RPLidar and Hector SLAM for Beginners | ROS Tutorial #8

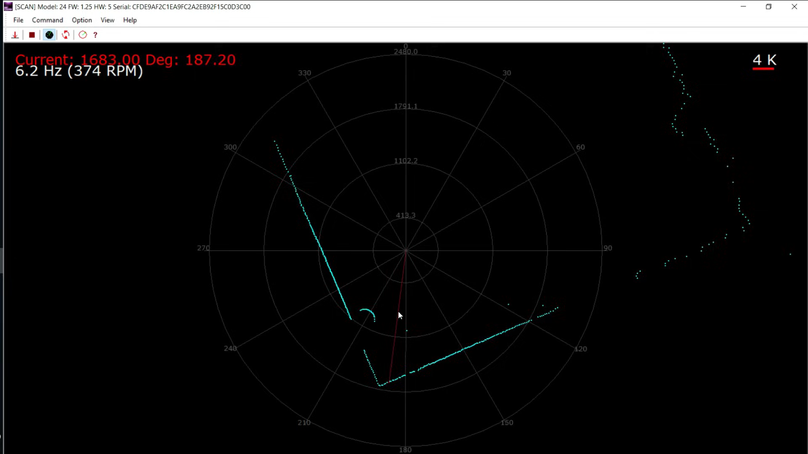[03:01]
Now we can clearly see a table lamp on my left and my hand waving at the LIDAR. Very very cool. On the top left we can see the range at the selected angle and the current update rates and motor speed,
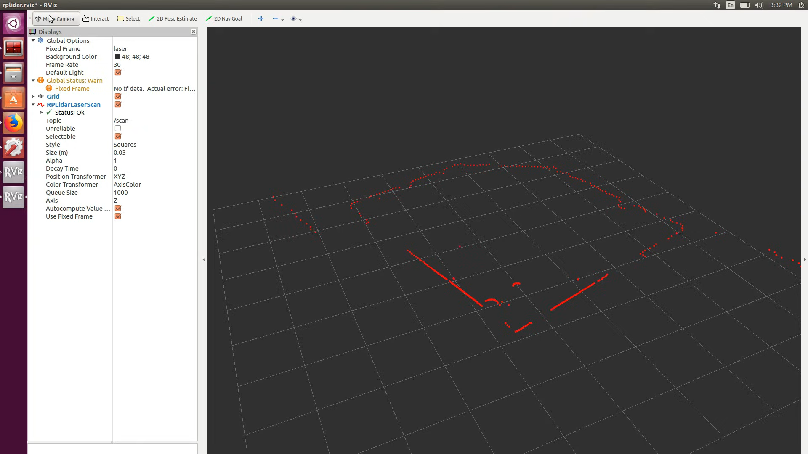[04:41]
On the left we see that the LIDAR node is publishing on a scan topic. Let's enlarge those dots, setting the sites to 0.08.
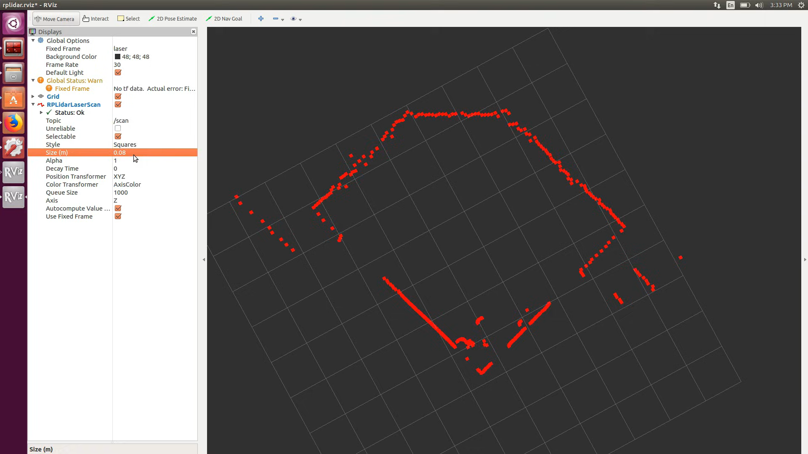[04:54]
And here is my living room again. Let's explore the scan topic.
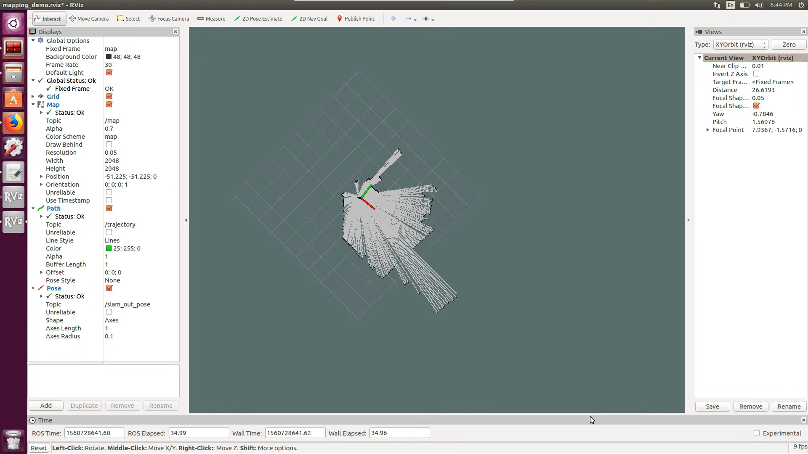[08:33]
As I move the laser the algorithm will compare the new scans with the old one,
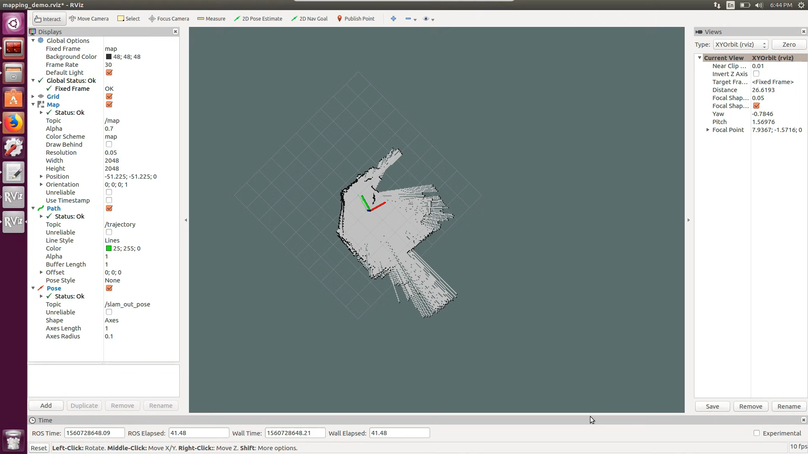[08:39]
and will get the most likely map and localization that minimize the error. As I'm walking in the room the map is complete, and I can save and use it for localization or path planning in the future.